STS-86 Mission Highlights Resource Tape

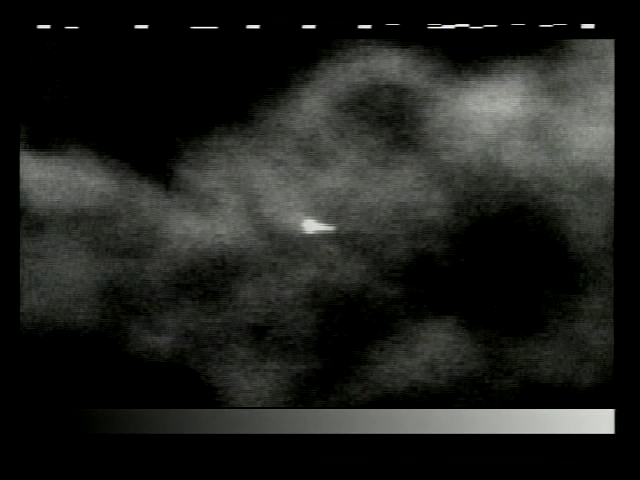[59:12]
Long-range cameras now picking up view of Atlantis as it continues to make its approach towards the Kennedy Space Center.